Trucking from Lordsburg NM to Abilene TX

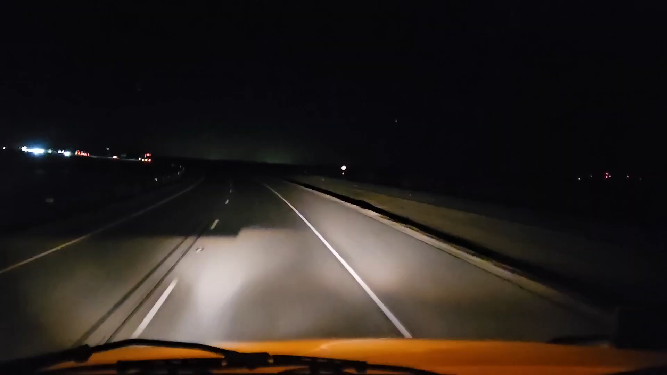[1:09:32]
So as you guys can see, familia, it is dark, Holmes. It is nighttime. That's right. And I do like trucking it in the evening, but it does get a little more dangerous. First of all, if something happens, not a lot of places open to get help, you know.
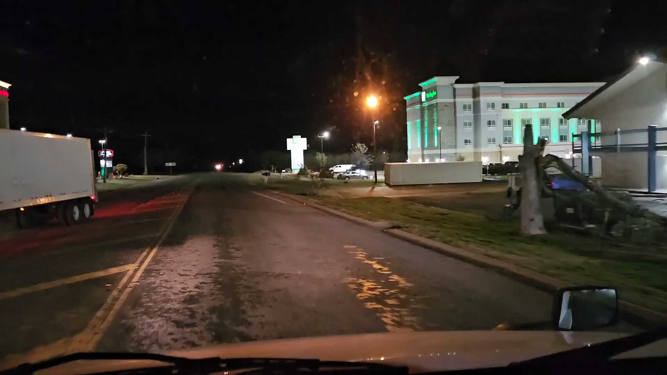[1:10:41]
Alright, familia, so we made it to Abilene, Texas. We're gonna call it a night.